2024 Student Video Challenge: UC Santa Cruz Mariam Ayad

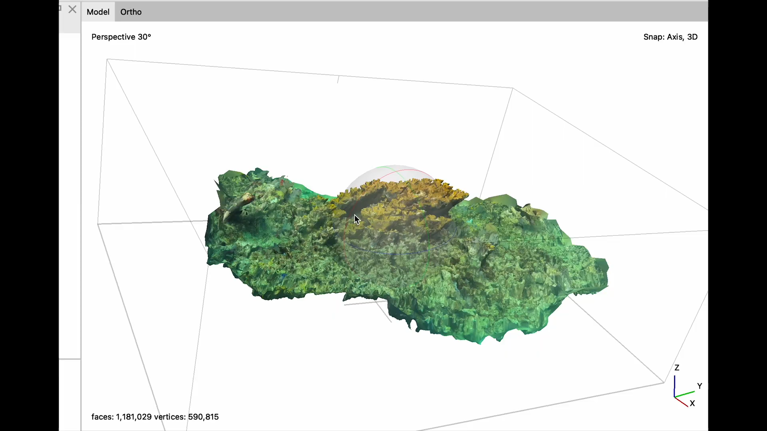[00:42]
I swam back and forth across the reef, gathering data to create a 3D model of the reef to capture the extent of this bleaching event.
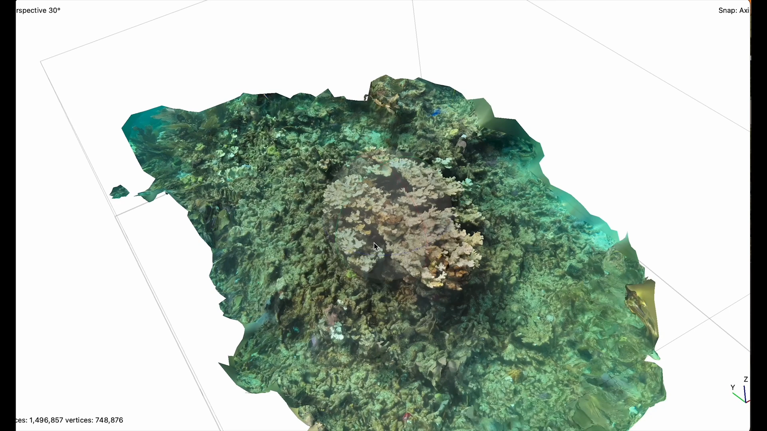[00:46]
We are using this data to ground truth the satellites so that we can use satellites to detect bleaching from space.